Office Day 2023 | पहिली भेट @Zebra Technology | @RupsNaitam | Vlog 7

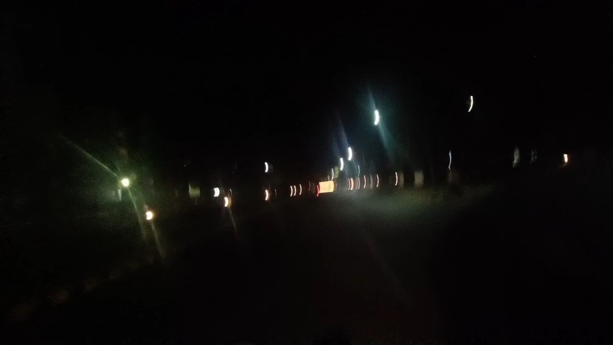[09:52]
अशा प्रकारे माझा ऑफिसमधला डे संपलेला आणि आम्ही मग बाहेर निघालो. बाहेर निघाल्यानंतर मग घरी पोहोचलो थोड्या वेळाने. तर बघा पुढे व्हिडिओ, जाताना किती सुंदर लाईट्स दिसत होते.